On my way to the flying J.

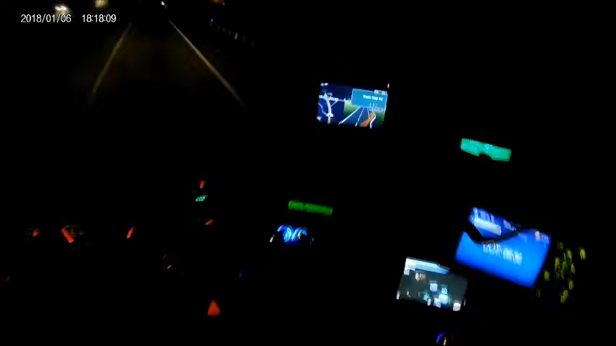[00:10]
What's going on, everybody? Woo! In a half mile, take exit 106. Woo! Going to the flying Jake. Get me some shower. Get me something to eat.
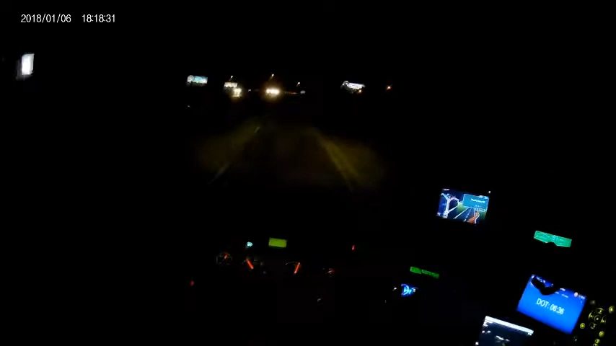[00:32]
In a quarter mile, take exit 106. Truck stop road. And then turn right at 0.3 miles. Truck stop road. They even named it after us. Holy fucking shit, man. Man, fucking YouTube nabbed me for that last video I fucking uploaded. Metallica, Master of Puppets on there. You've got a copyright violation. I don't understand that shit. It's retarded. In a quarter mile, turn right on. Truck stop road.